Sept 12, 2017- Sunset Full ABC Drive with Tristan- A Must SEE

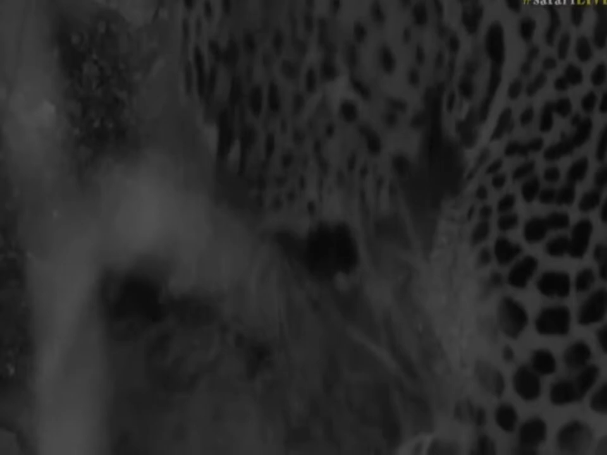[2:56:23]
And as I said, I'd be very surprised if he's still in the exact same spot tomorrow morning. This will be finished fairly quickly. Mouth and his paws, in comparison to that food item, it's not going to last very long, and he'll feed off that. But then there's water right here, so I don't think he's going to go too far. I'd imagine he'll be somewhere close. Look at all the fur that he's gotten just from plucking. It's amazing how they can use those teeth. You would think that they would struggle with the teeth to be able to actually pull it out, but you can see just how much fur he pulled out, and now he's got some stuck in his teeth.
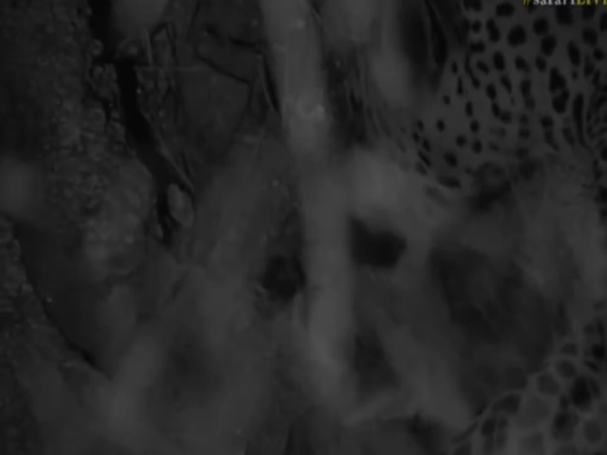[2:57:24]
How amazing is this, guys? What a way for us to have spent our last sort of 45 minutes of drive. I think it's about half an hour, 45 minutes. We really have been spoiled by Hosane. He's not just been a flat, tired, hot cat. He's had his scrub hair, and the scrub hair was dangling in his mouth, and now to watch him playing all over the place really is super special. And you can see, look, he's listening to the hippos and all the other cars that are coming, because there's going to be two other cars arriving, because it's now the time of the day where the guys are starting to go back to their lodges, and we're right at Chitwa Lodge, so the Chitwa guides are coming in this direction, which means we also are going to have to make space fairly shortly,
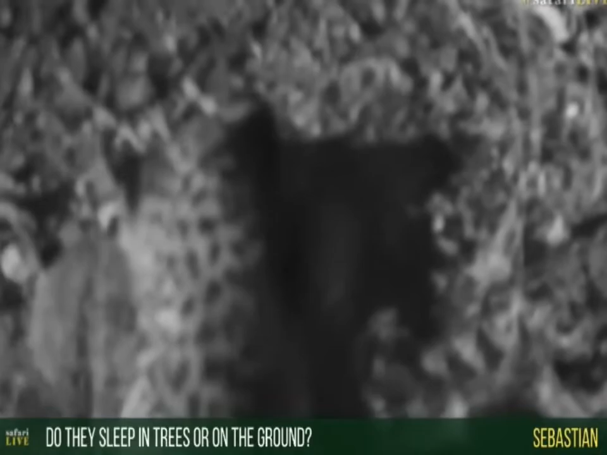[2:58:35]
In fact, more time on the ground than in trees. They go up into trees when they have carcasses, or if it's really hot and there's a lot of insects that are irritating them on the ground, then they'll go up into a tree to try and rest there. Or if it's very wet on the ground, then you'll find that they go up into the trees.
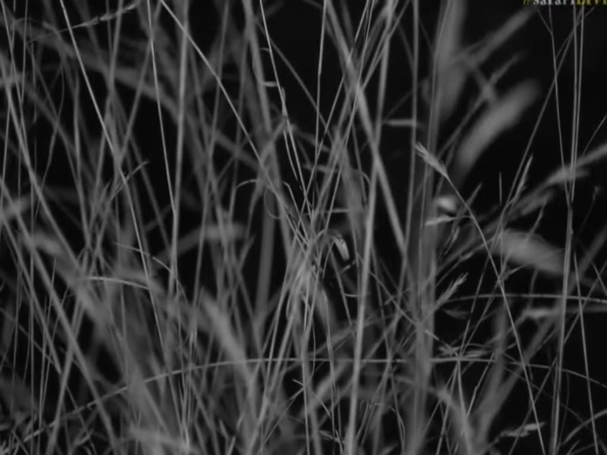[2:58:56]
But you can see, once the light goes off, it's very difficult. Even the infrared light is being blocked by the light of the infrared, by the grass, I should say. So I'll try and just see if I can help you there, Seb, although he's tucked his head behind a lot of grass.
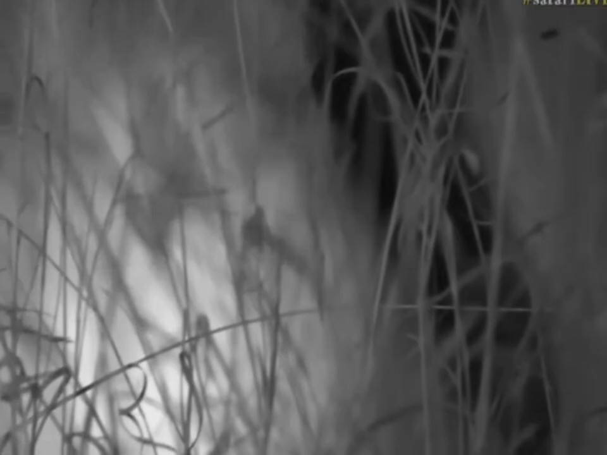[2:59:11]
So this light will just be able to help us see through the grass, because otherwise our infrared light is all being absorbed by the grass and we can't see beyond it. So I'm just going to try and shine a little bit and see just for the last few minutes while we watch him. I was surprised. I thought he was going to start feeding properly, but he seems to have now decided that's enough. He's not going to eat just yet. He'll go back to that just now. Obviously didn't like the taste of fur.
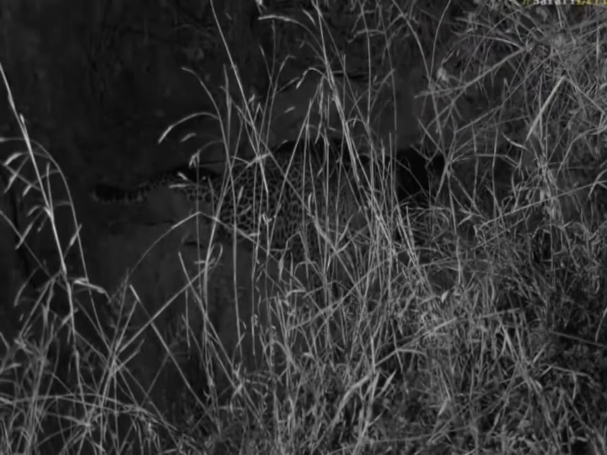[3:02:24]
Unfortunately, I think he's going to settle right there where we can't really see much of his face anymore. Also, there's quite a number of vehicles that want to come into this area, so I think what we're going to do... So I believe all of you are saying he must just eat it already. Well, it would be nice, wouldn't it, if he did decide to just start eating it, because he's kind of played and he's messed around for quite a while today,